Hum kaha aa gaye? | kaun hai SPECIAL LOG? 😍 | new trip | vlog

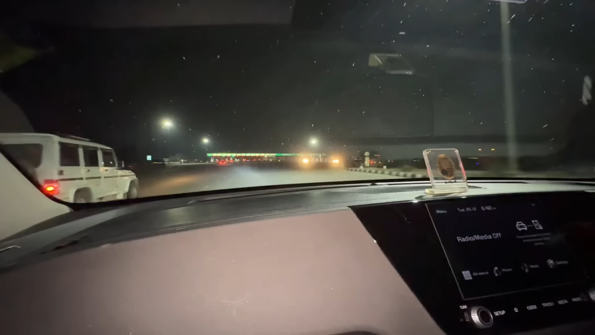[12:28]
टोल पे टोल, टोल पे टोल, कितने सारे टोल, लेकिन रोड अच्छे हैं, टोल तो लग रहा है लेकिन रोड बहुत अच्छे बना है।